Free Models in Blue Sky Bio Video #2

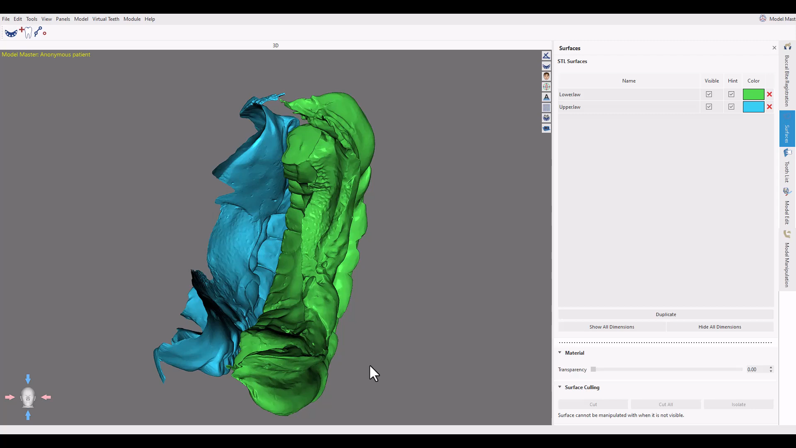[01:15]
Good. Now as you can see right here we got again an impression in the upper
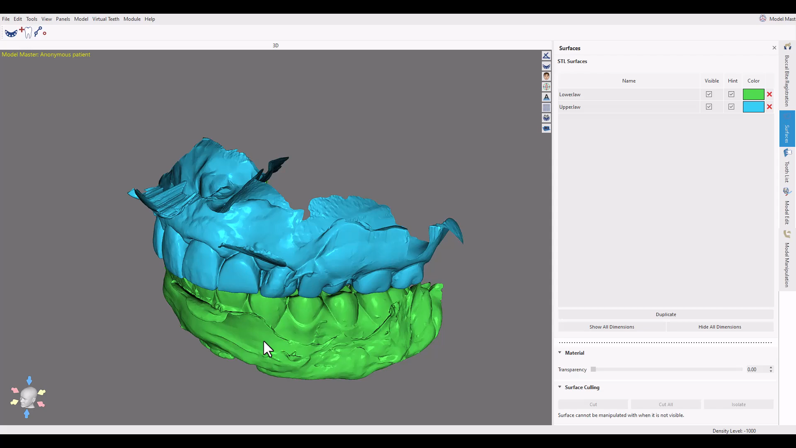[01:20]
and we got a pretty much a realigned mandibular denture right here.
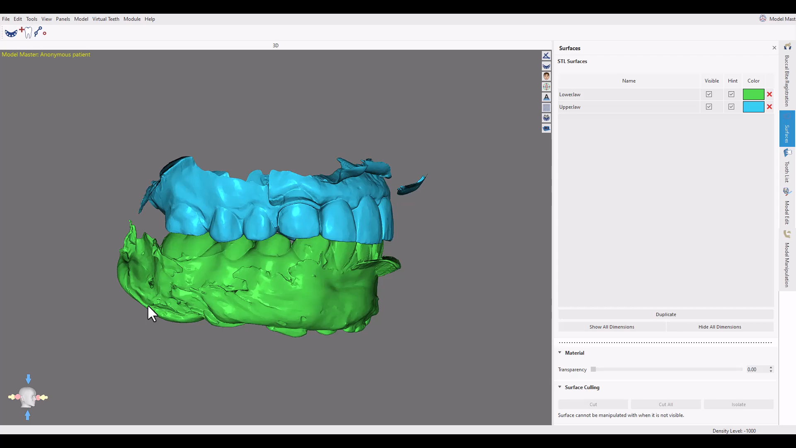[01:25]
That is one solid model more or less.
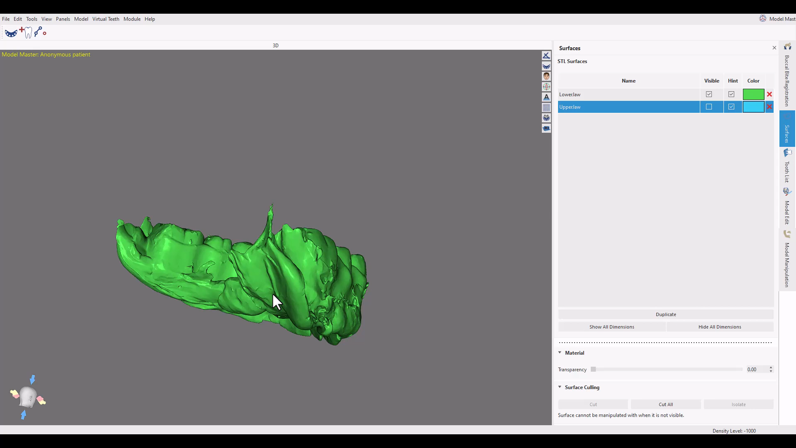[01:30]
We look at the going to model edit right here.
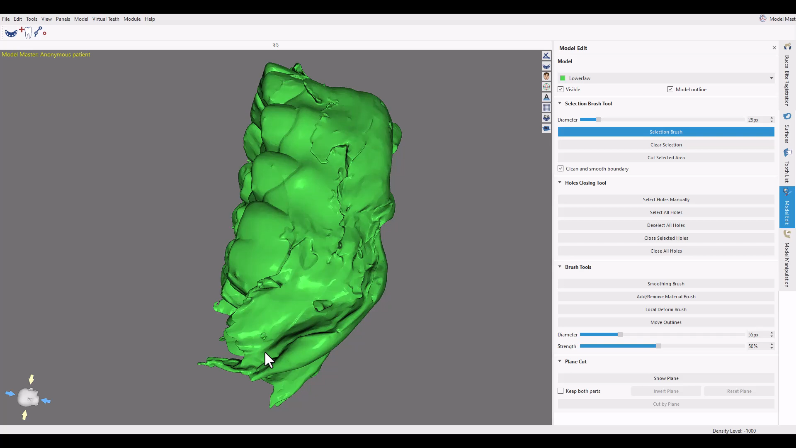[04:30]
Hold on shift. And now let's just kind of go around here and just hold down and kind of just select the
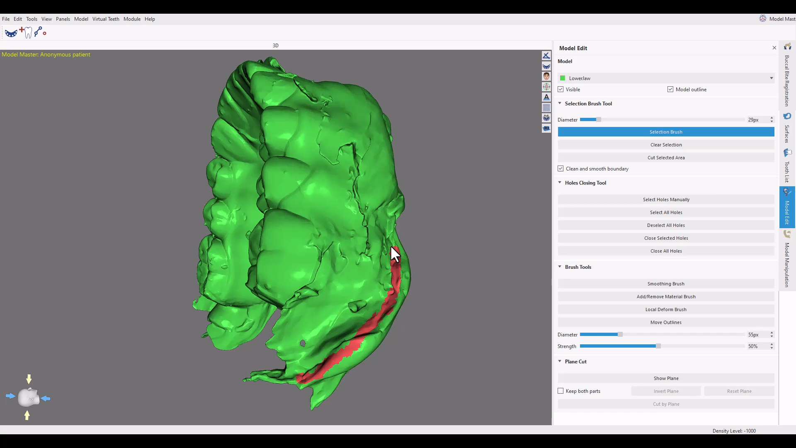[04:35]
area that is not part of the um that's just kind of like the um what you would call it almost like the not part of the impression.
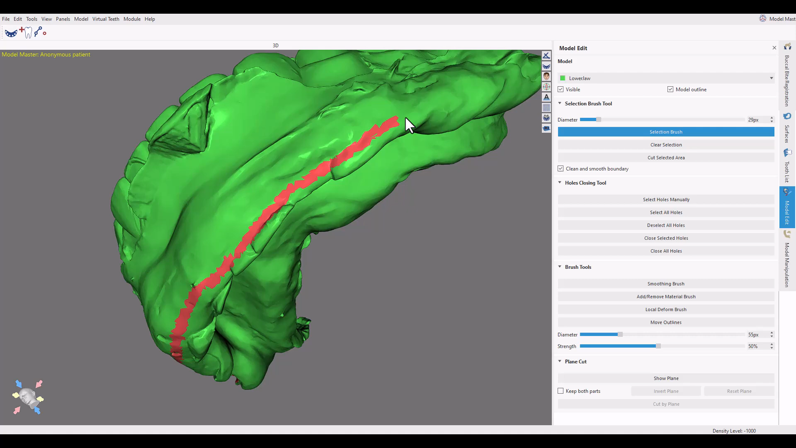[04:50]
And kind of just highlight that part right there.
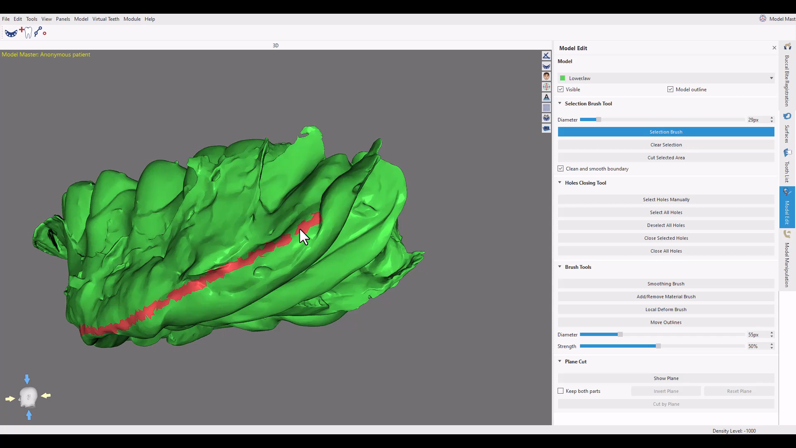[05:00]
Make sure you get like one kind of almost continuous line. Because we kind of want to block everything out almost like we want to make it in two separate pieces.
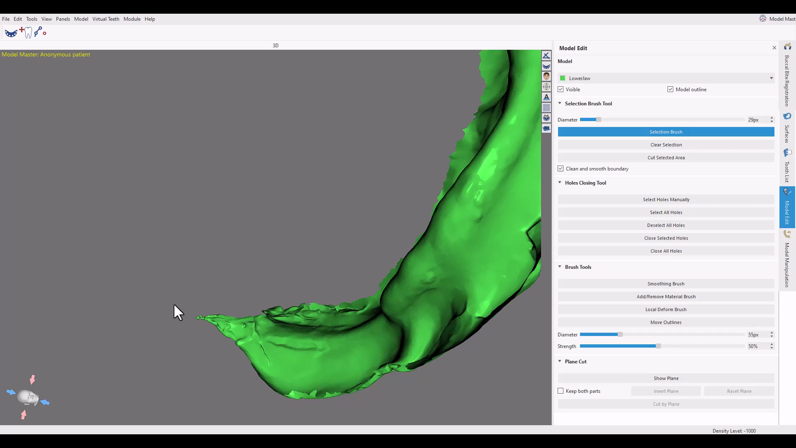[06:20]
Good. So that's like a pretty good impression right there.